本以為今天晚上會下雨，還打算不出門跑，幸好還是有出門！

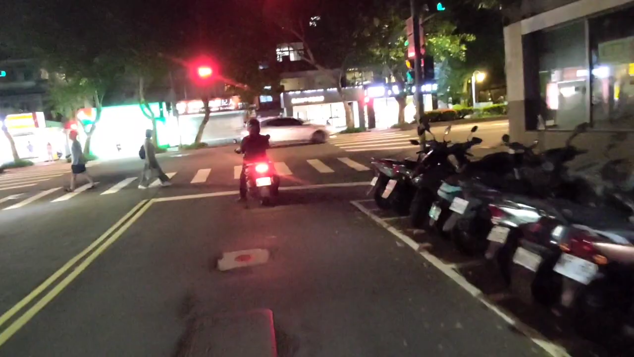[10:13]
我現在決定要然後要慢慢的往那個
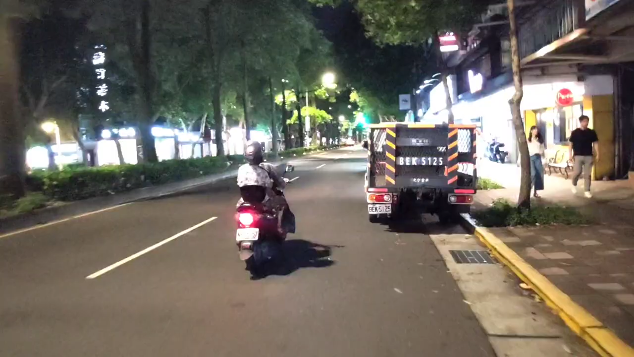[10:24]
那是哪裡啊這裡名聲東路直直騎過去
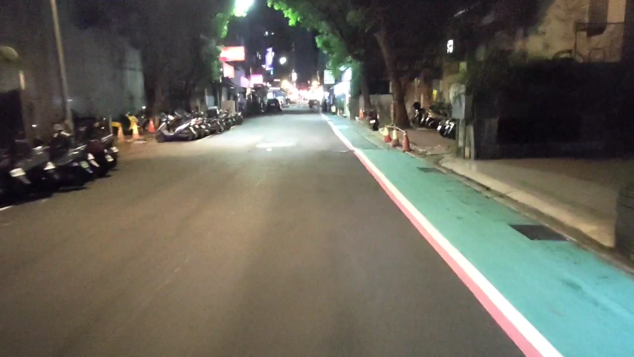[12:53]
各位朋友在四平街這邊沒錯我剛剛在老朋友麥當勞那邊取的餐就去往四平街這邊送而已也是近近的所以我現在還差一單就20單了
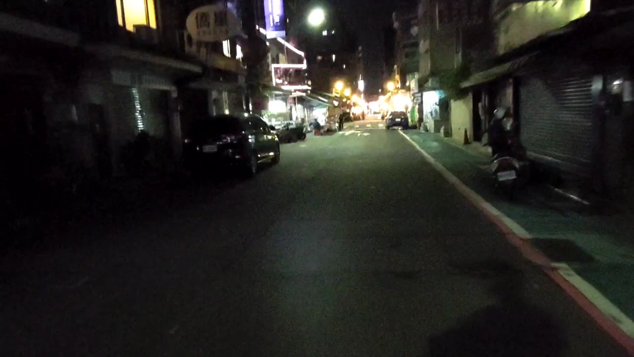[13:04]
那我現在又要再往老朋友那邊前進